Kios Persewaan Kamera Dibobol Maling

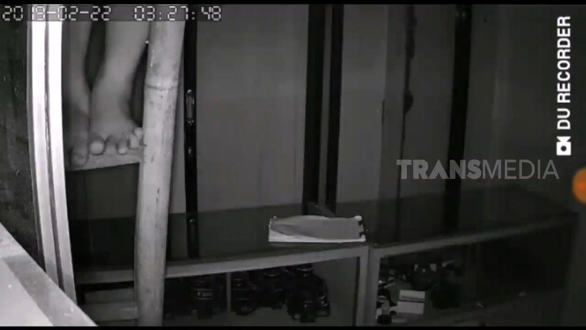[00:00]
Inilah aksi pembobolan sebuah toko persewaan kamera yang berhasil terekam kamera pengintai CCTV, kami sore.
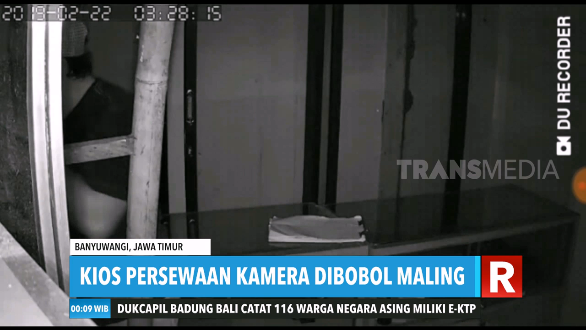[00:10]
Dalam rekaman video, tampak seorang pria yang turun dari tangga menggunakan topi dan masker di wajahnya, lalu menutupi kamera CCTV dengan sebuah kotak.